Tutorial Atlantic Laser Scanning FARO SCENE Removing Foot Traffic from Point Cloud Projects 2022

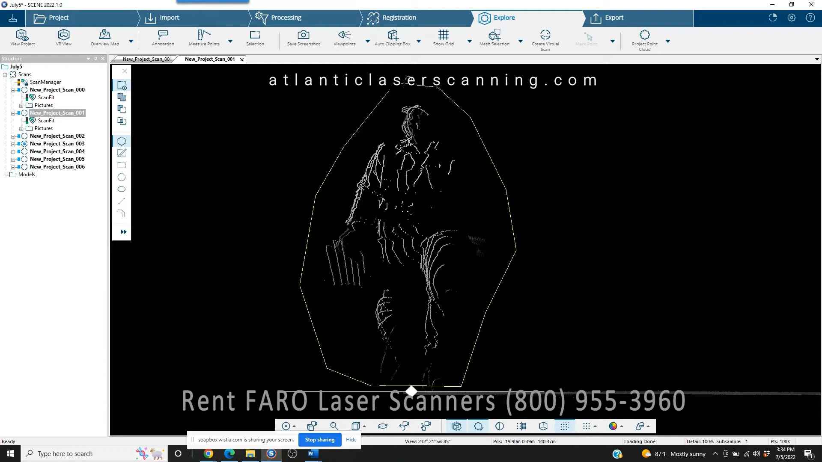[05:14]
And then every time you left click your mouse, it's going to drop a point. And then you can just keep dragging it through. Now you get to the end, double click, and it closes it. Now, not to get in too big a hurry, this happens to all of us. Once you right click on this, you're deleting the inside of the section. What will happen is, if you get in a hurry, and you really think you've got this down, and you delete the outside of the section, you may blow a bunch of data out that you're actually going to need. So two things.
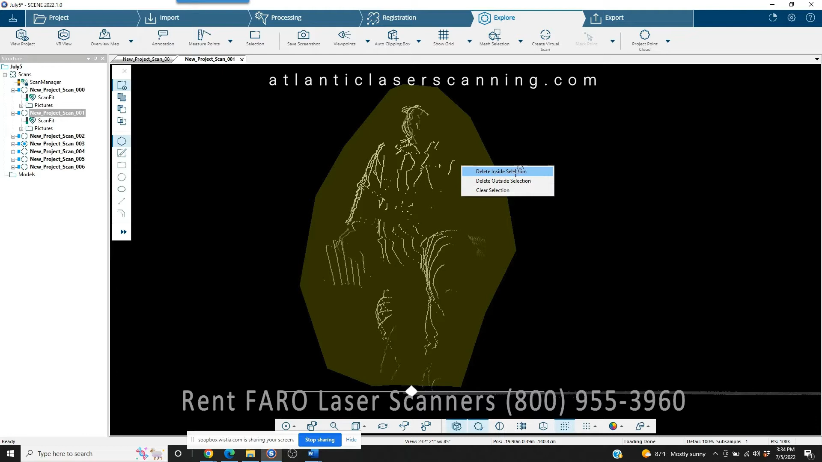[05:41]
Number one, slow down, pay attention to what you're doing, delete the inside of the section. But more importantly, now that we know we've done it right,
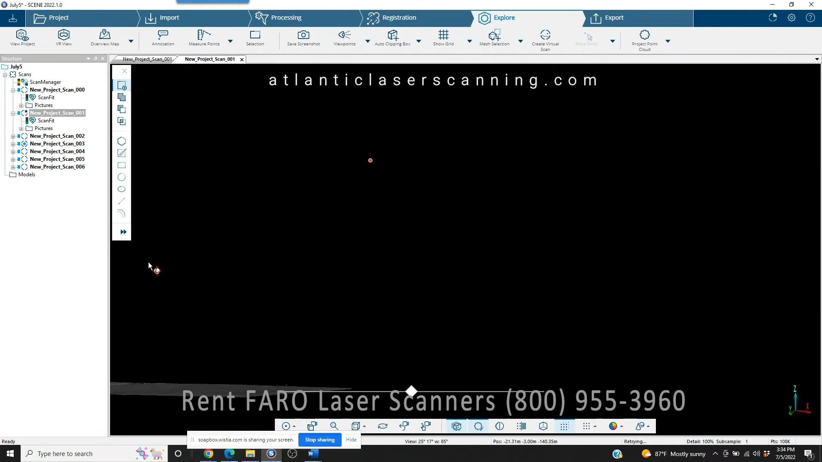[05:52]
save it. Because if you've got to take out, say, 25 different, you know,
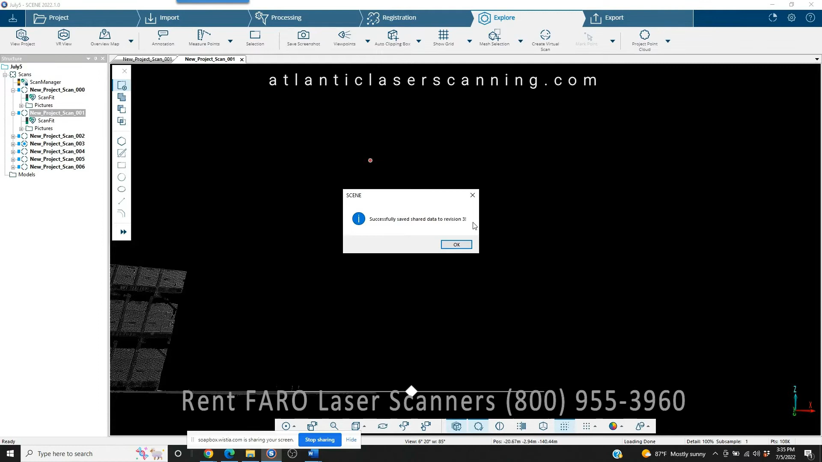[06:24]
So as you go along, it's a good idea. And again, we all do it, we all make the mistake, we get in a hurry.
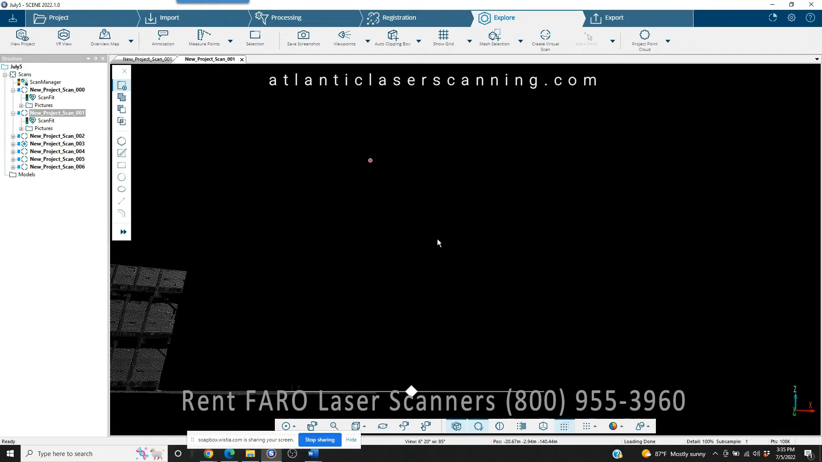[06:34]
But once you've got some of your data cleaned up, just go ahead and and save what you just did, and then move on.
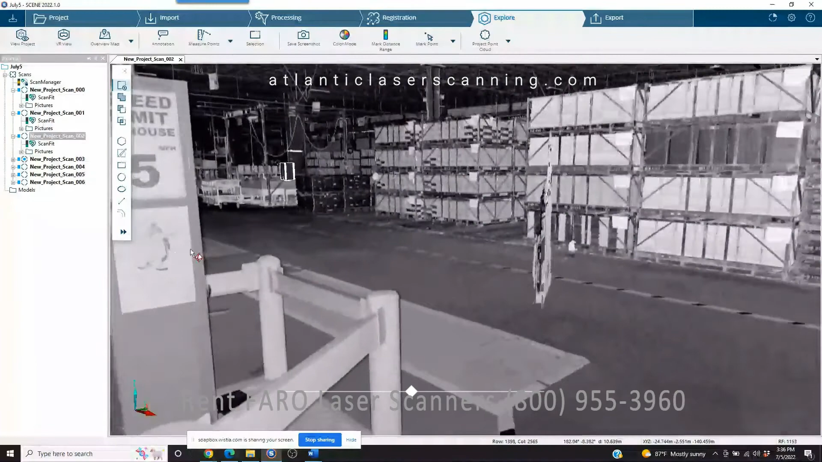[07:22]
And again, doesn't look like much.
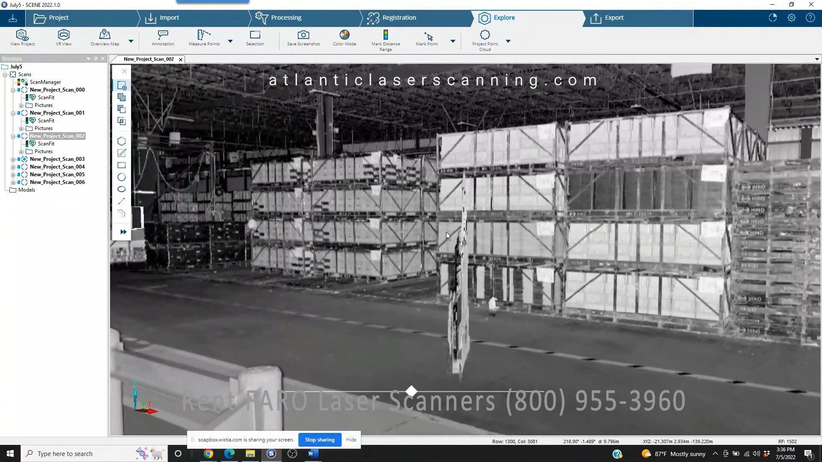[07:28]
But as you can see, if we come in and we grab
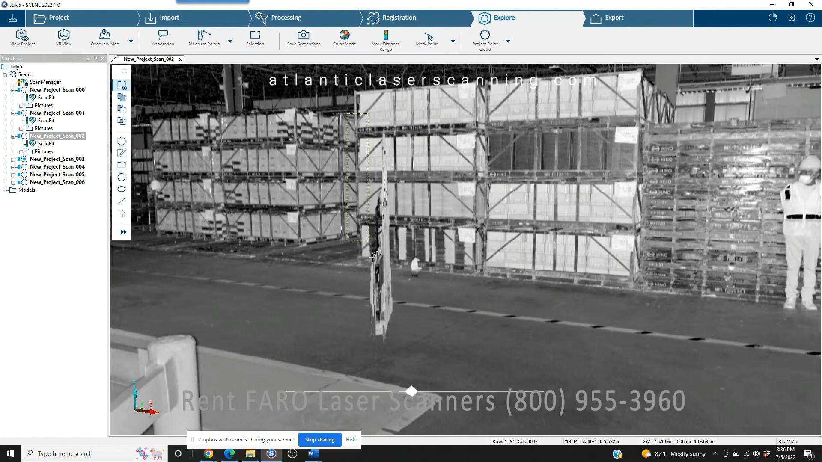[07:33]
the data, dragging with our left mouse button, right click the mouse button, view 3D view,
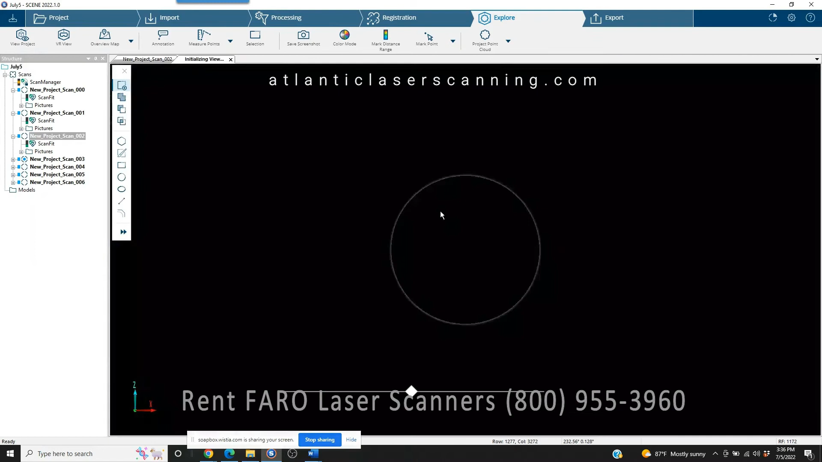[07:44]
going to come down to this as set a rotation point, and then turn it. Again, a lot more data than what you can see in the original view, but we go into our polygon selector here on the left. And again, left click, left click, left click, left click, left click, left click, and then double click.
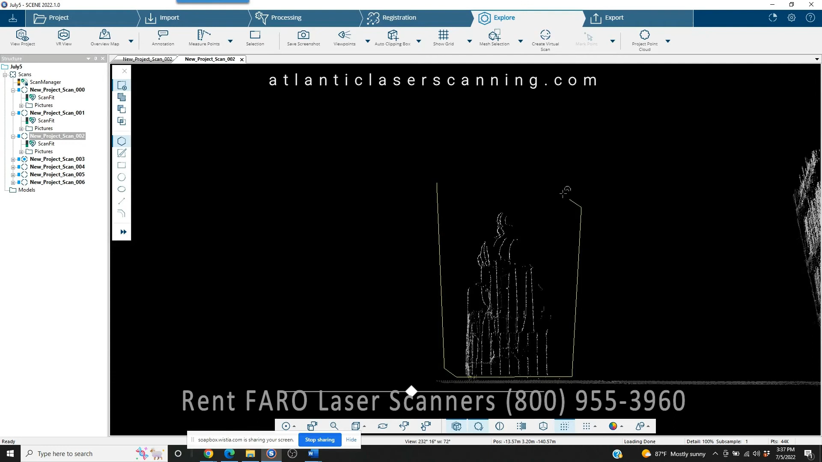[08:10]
You've got a sealed selection here.
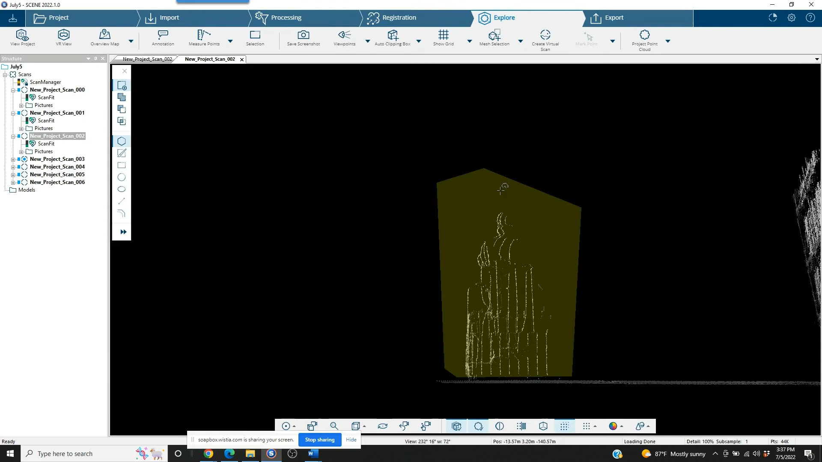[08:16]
Right click, delete inside the selection.
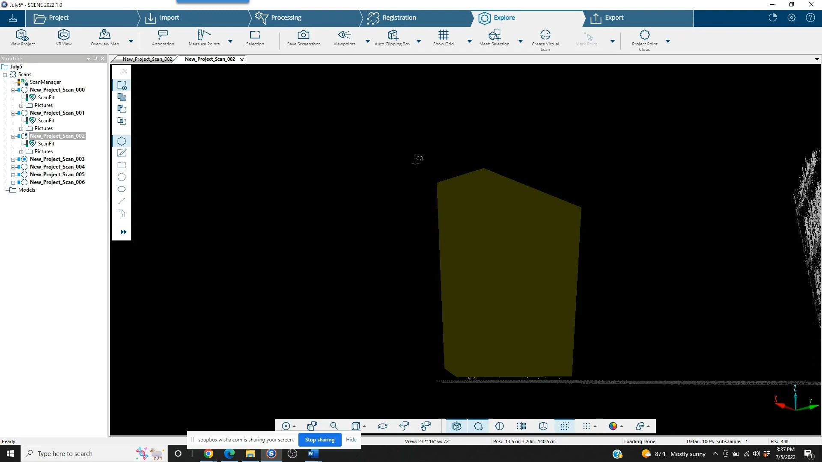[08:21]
Hit escape. And once you close that out, go ahead and save it again.